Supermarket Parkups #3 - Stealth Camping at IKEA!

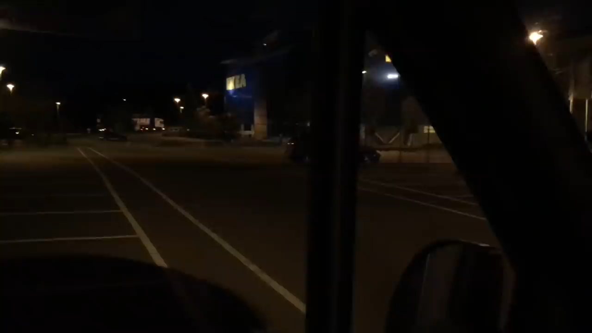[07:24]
But, this is... A car park.
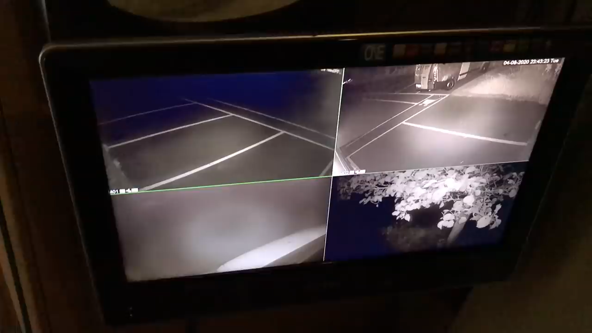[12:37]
The CCTV system's running in the wardrobe.